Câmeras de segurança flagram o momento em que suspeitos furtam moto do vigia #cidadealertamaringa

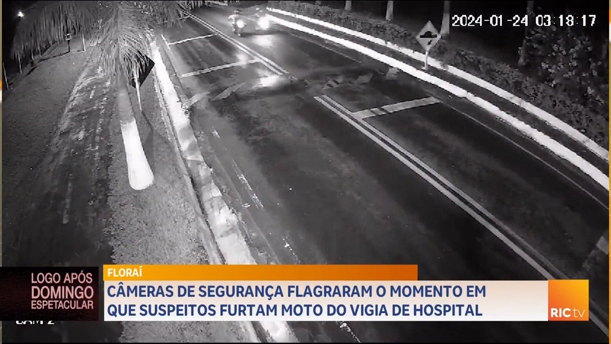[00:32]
Aquela revitalização que foi feita, a gente vê que tem ali a pista de caminhada.